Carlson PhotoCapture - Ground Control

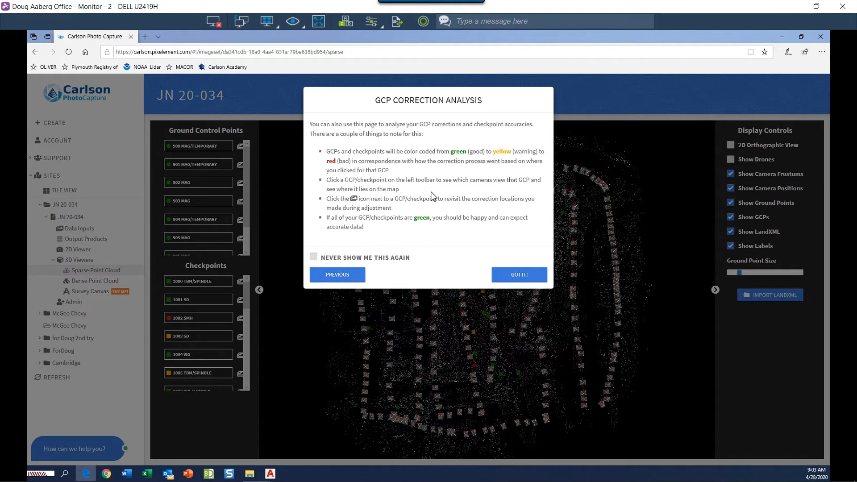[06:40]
Green being those that fall within acceptable tolerance. The residuals of each are displayed by clicking on each GCP and reviewing their respective X, Y, and Z residuals. The same goes for the checkpoints.
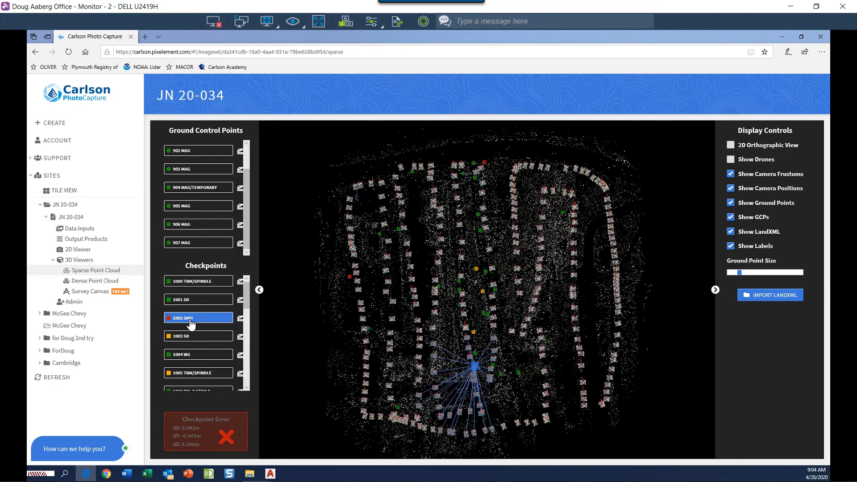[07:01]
As you can see, there are some checkpoints that are out of range, meaning they were mislocated or more likely reconciled using the wrong ground feature.
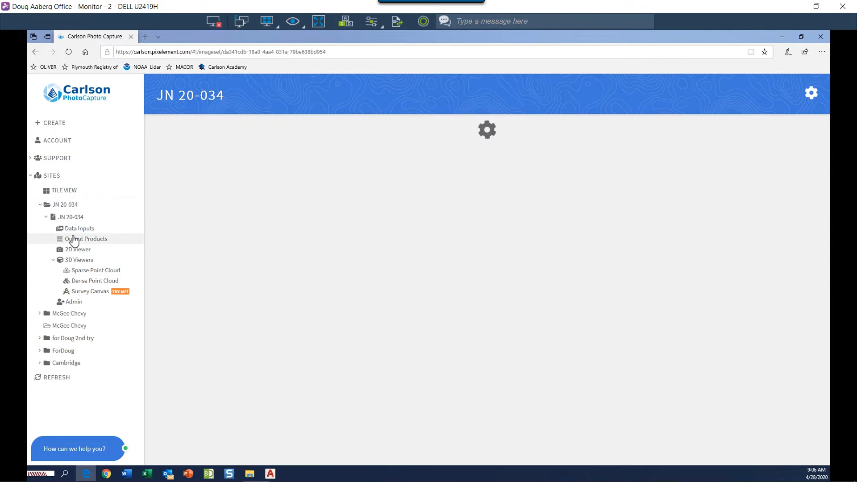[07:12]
Another downloadable product I am interested in is the point cloud. By clicking View in the dense point cloud, I am able to see the colored pixels produced from the images.
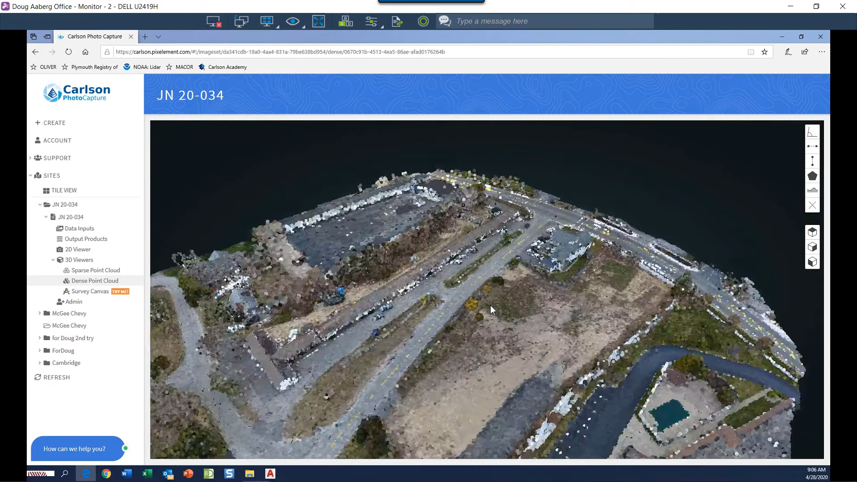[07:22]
This point cloud can be downloaded and used
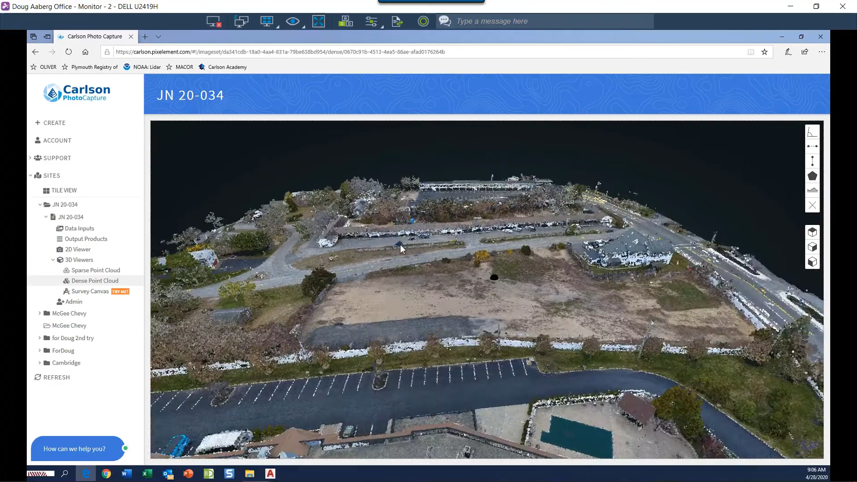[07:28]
to extract both vertical and horizontal data to create a final plan from.
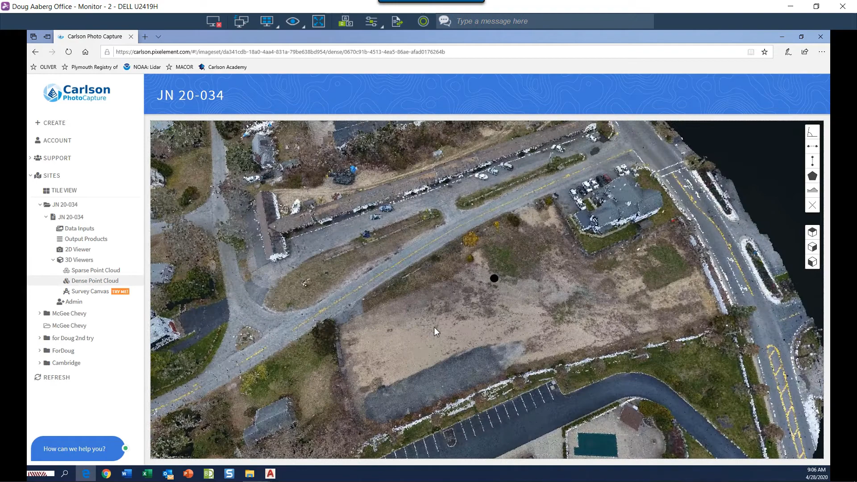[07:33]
In addition to the point cloud, a surface model is created which creates a more modeled look of the final product that is suitable for presentations.
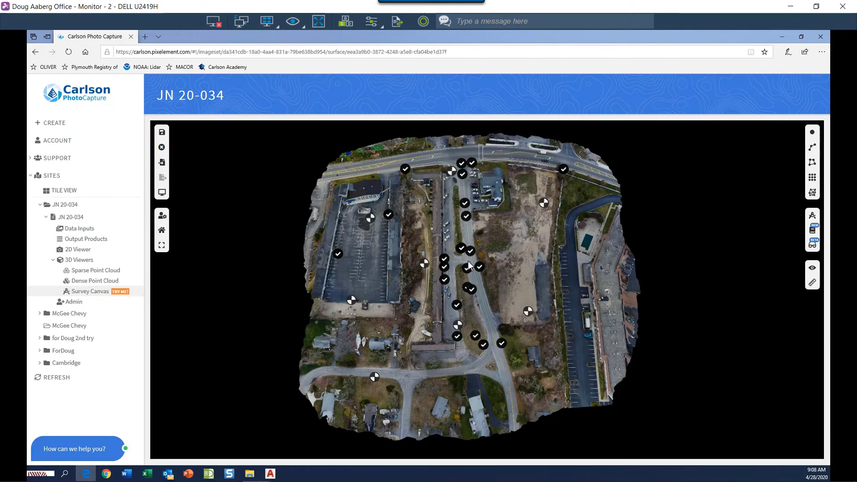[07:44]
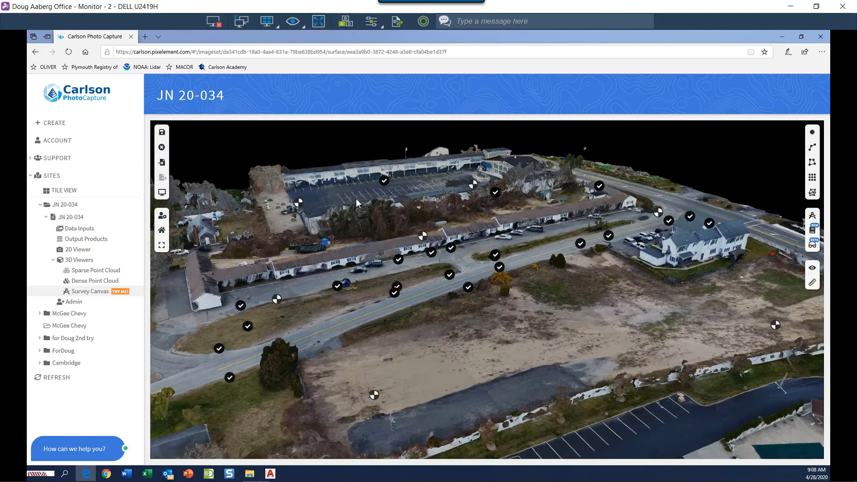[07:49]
A composite ortho image is also created,